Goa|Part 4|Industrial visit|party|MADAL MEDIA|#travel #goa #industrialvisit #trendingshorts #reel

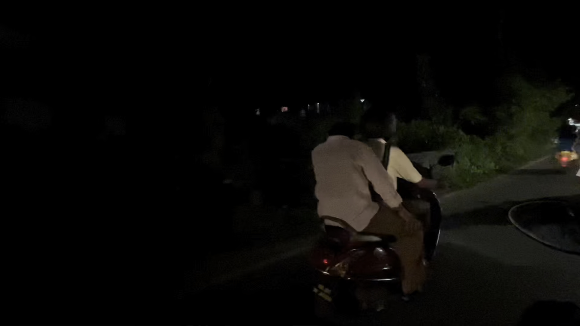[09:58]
നമ്മളോരോരുത്തരെ കടന്നു കഴിഞ്ഞു പോകുന്നു. സംസാദ് ഗൈസ് പെട്രോൾ അടിക്കാൻ വളരെ തിരക്കിലാണ്.